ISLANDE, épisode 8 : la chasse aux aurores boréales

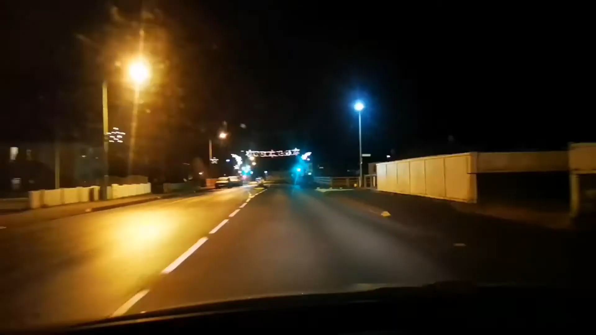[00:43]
Alors, c'est une ville qui est vraiment résidentielle. Il me semble qu'elle s'appelle Grindavik. Mais bon, je pense que c'est pas ici que je verrai des aurores boréales, ça c'est clair. Bon, je viens de comprendre qu'on n'était pas en France.